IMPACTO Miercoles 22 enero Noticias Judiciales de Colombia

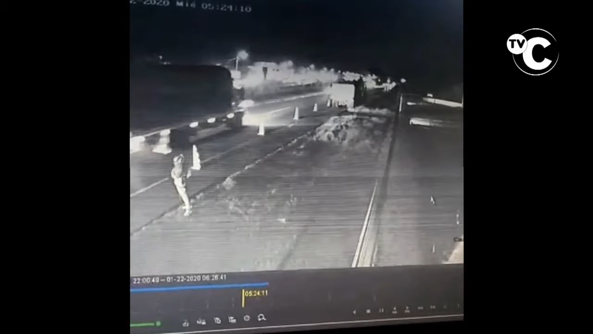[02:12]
En el Rosal, Cundinamarca, así fue como un bus especial que transportaba a unos trabajadores se estrelló contra una volqueta parqueada que tenía los conos y que tenía todos los elementos de seguridad de vehículo varado. Pero el conductor de la buseta a las 5:30 de la mañana se estrelló fuerte y produjo 20 personas heridas.
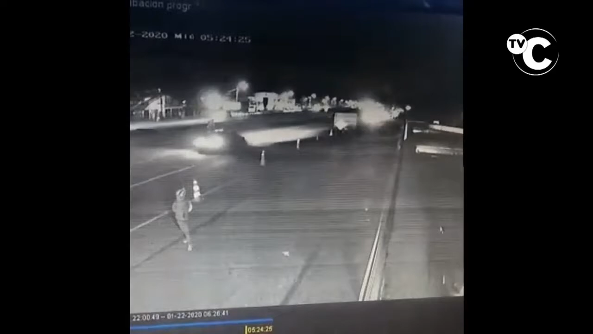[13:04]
en la vía Bogotá-Medellín, y se estrella de manera violenta y fuerte, al parecer también con exceso de velocidad, contra la parte trasera de ese vehículo. Y en ese momento es cuando 20 personas que viajaban en la buseta resultaron gravemente heridas. Ve, aquí va el motociclista, luego va adelantando otro carro, pasa un bus y enseguida va a aparecer un motociclista y luego pasa el bus a alta velocidad.
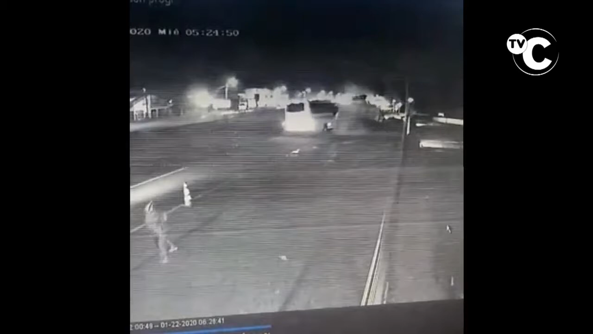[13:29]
Y mire, la boqueta estacionada y se lo metió a toda, la corrió bien lejos de la vía. 20 personas resultaron gravemente heridas.
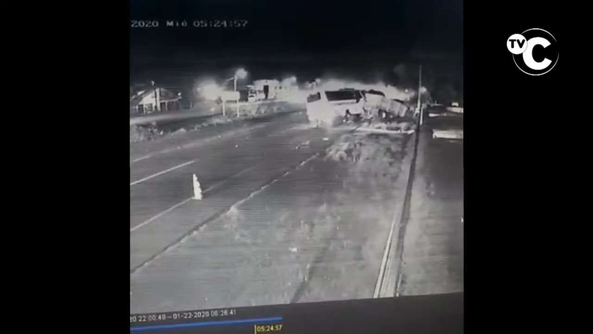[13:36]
Este es el video que hemos obtenido en exclusiva.